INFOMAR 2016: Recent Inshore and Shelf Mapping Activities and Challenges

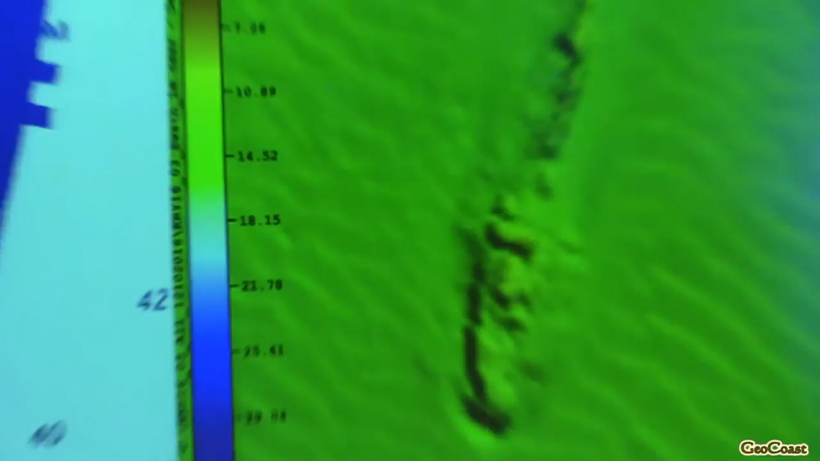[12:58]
Everybody thinks that there's a First World War submarine out there that knocked a shell into an exposed factory during the First World War. And there was a diver that put his finger on a map just as he was dying, you know, on his deathbed, and said that's what it was. So we all got really excited and thought, yeah, that could be it. And we organized divers to go and have a look. They're going down possibly tomorrow. But this is like the general gridded data of the wreck.
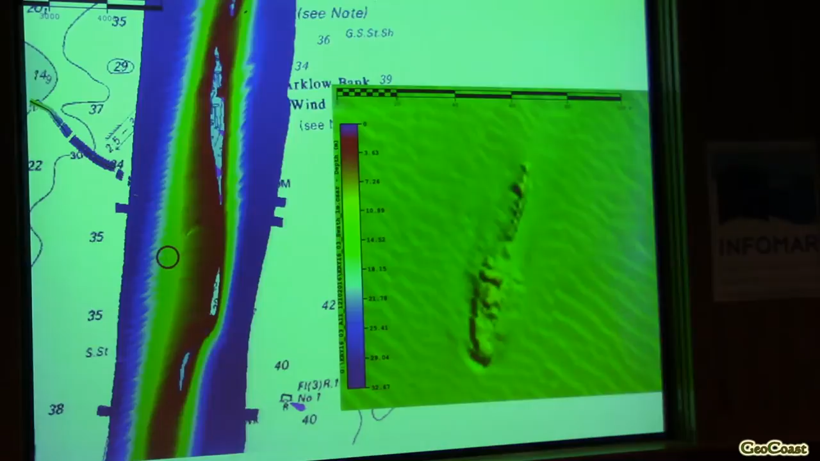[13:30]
The lads then took the 2040, narrowed the beams in, and put it on, I think, on tracking mode and shortened the pulse length. And then this is the image that they came up with. Now, it doesn't really look like a submarine. There are some submarines that do have a kind of a foredeck like that. You can see the screw there.
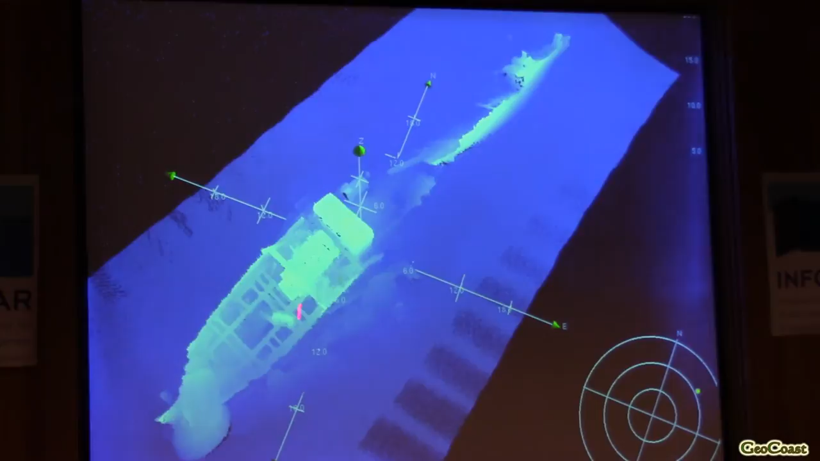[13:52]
There's an engine block, and even the prop shaft has come through there. I'll just blast through a couple of images of it. It's pretty cool. You can see the engine block there. That's the bow, and that's the only thing that makes you think that maybe it's not a submarine. When you start looking here, and is that a torpedo tube? I know for sure that this shape here is consistent with some of the First World War subs.
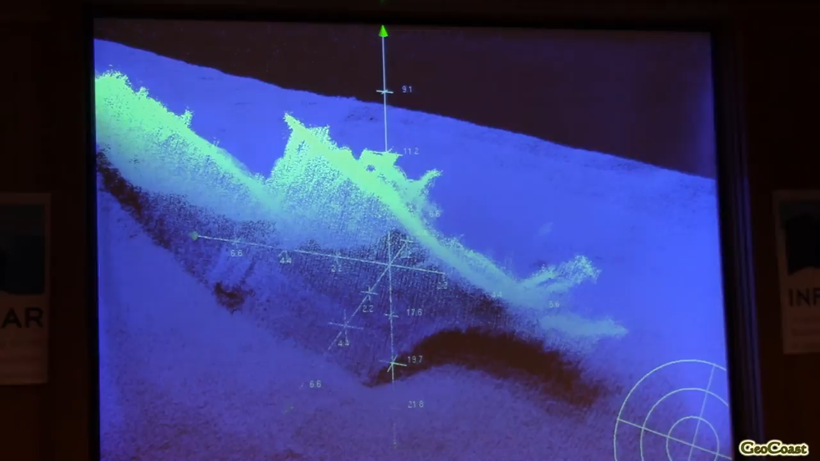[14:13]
I'm just not sure about this bow here. I haven't seen any photographs that actually show the bow of the subs. That sort of foredeck.
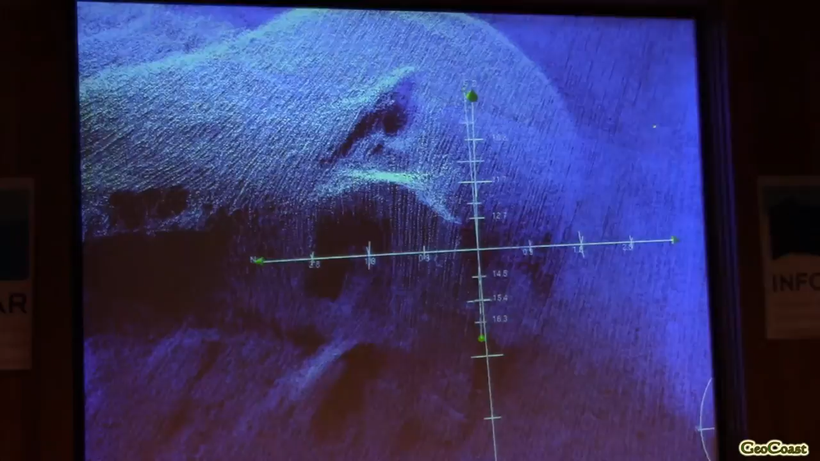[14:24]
And that's just a close-up of the propeller area, and just an overview. For a merchant vessel, this is quite a very narrow vessel. So again, the possibility of the sub is still there.
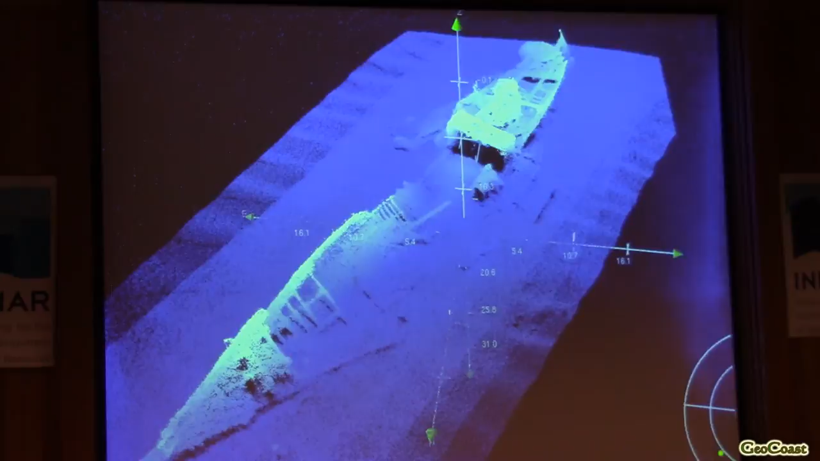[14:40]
So again, I just mentioned the wind farm. You can see we're getting really close there. There's only a couple of meters of water around these the towers out there.